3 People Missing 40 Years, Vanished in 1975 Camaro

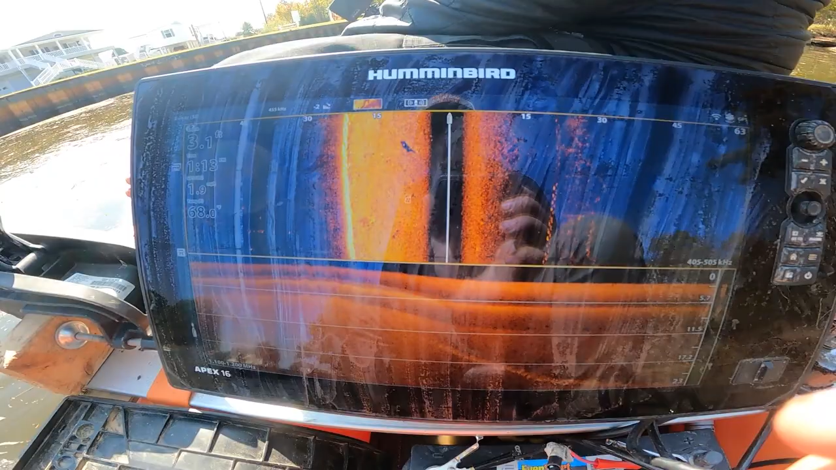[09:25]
Probably a log. Okay. Still like 3 feet deep. 3.1.
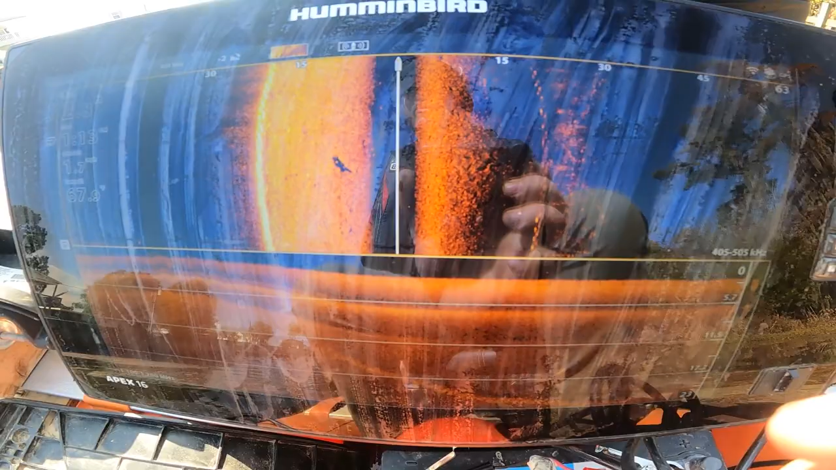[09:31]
But if the car is like, if it is a convertible, I don't know. You know what?
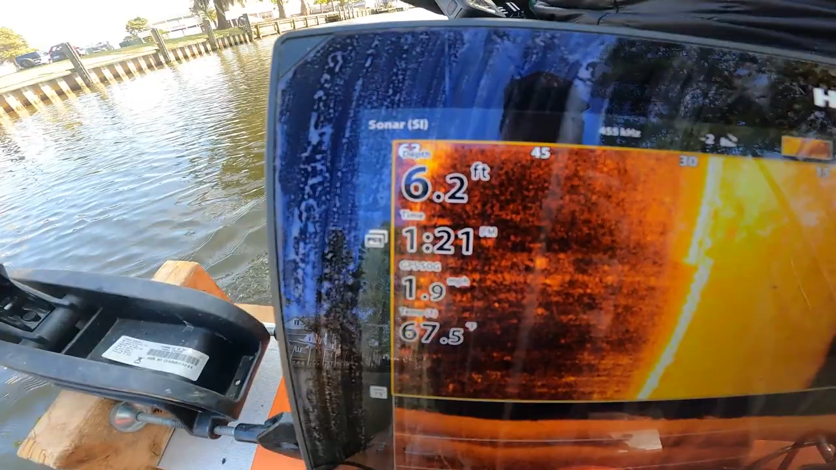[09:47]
On screen: depth 6.2 ft, speed 1.9 mph
I mean, it gets up to 6 feet, so technically it's possible. There was something I saw in the water, probably part of a dock or something.
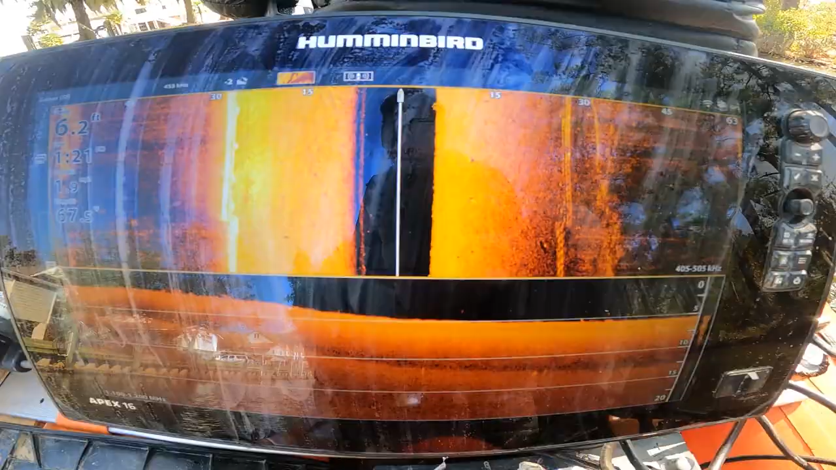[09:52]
But one of the theories, it sounds like, is like one of the gentlemen missing.
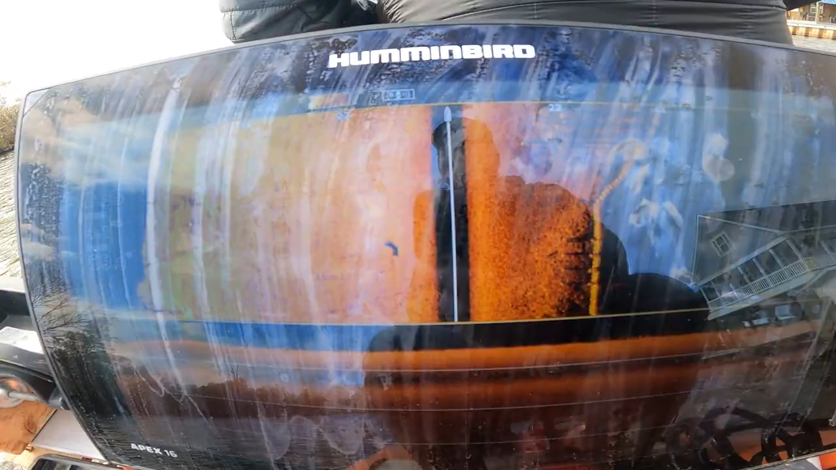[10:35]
There are some deep spots, but we're not seeing much.
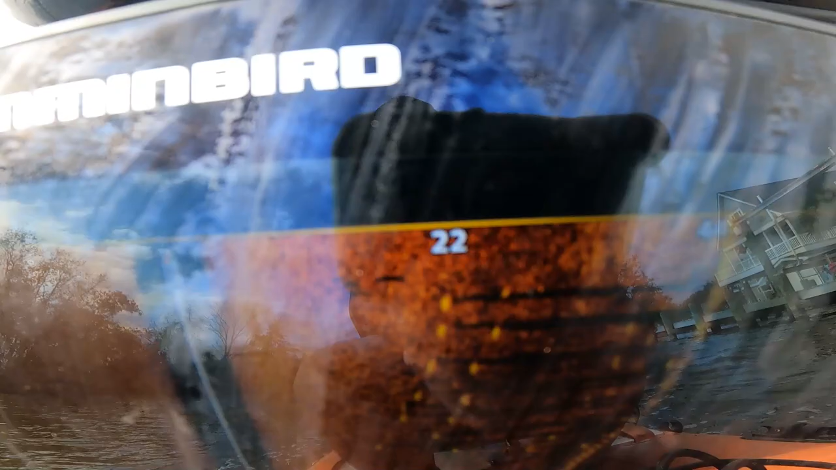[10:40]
Now my screen's kind of smeary. Go straight, that's just straight.
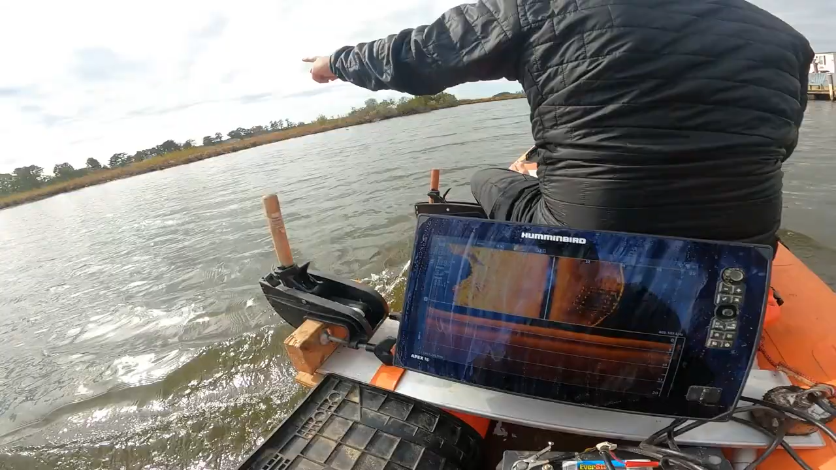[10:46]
There's the main spot I'm most interested is down here is a road that goes right parallel with the canal.
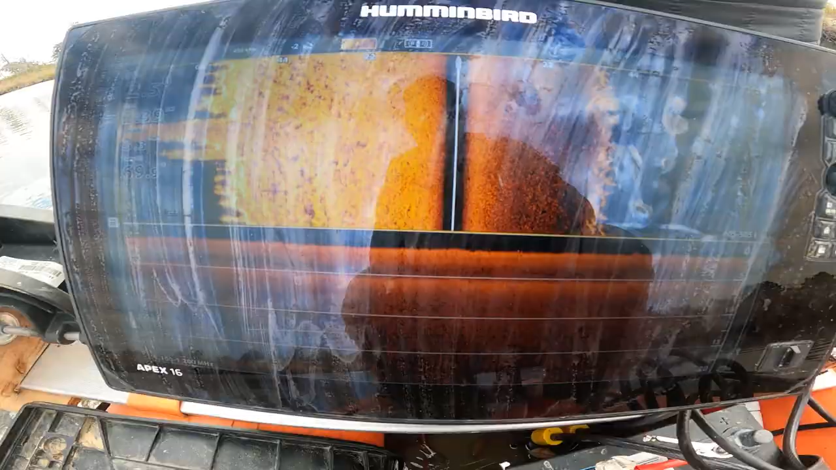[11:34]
We're almost all the way through. It's pretty shallow, 2-3 feet.
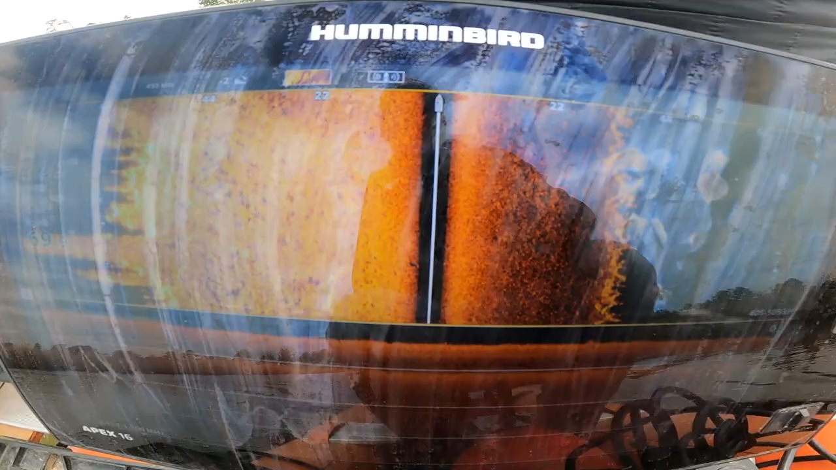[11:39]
Not seeing anything.
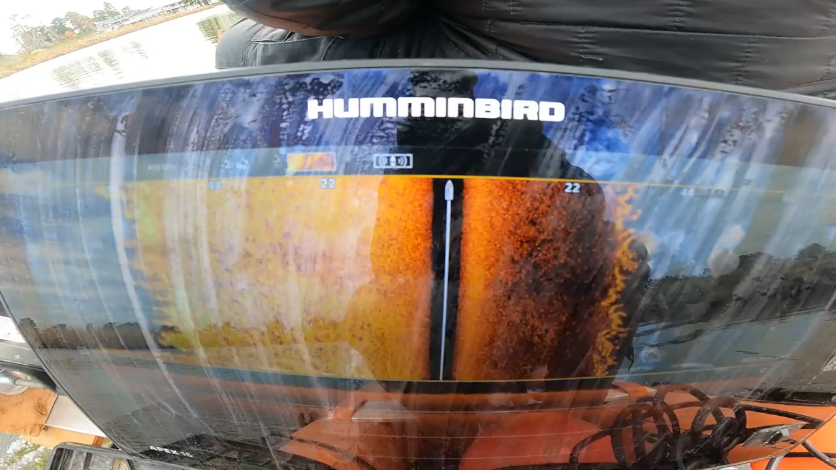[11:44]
Nothing really in here at all.
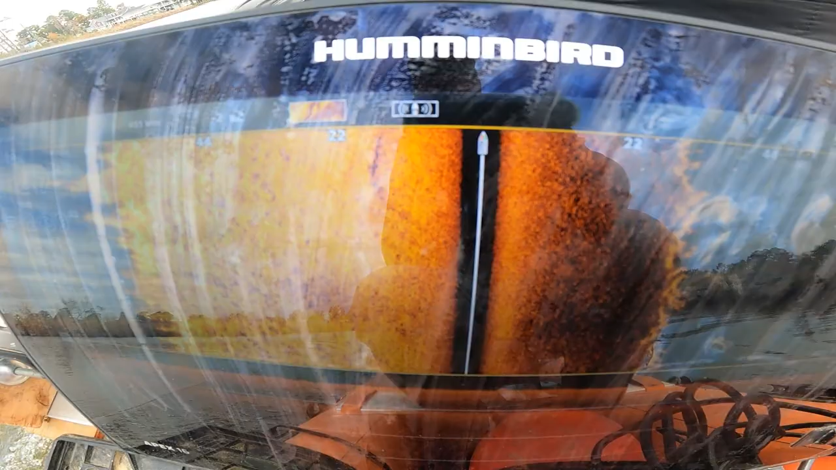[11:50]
Something right there, but that's probably like a little tire. I think it's a tire or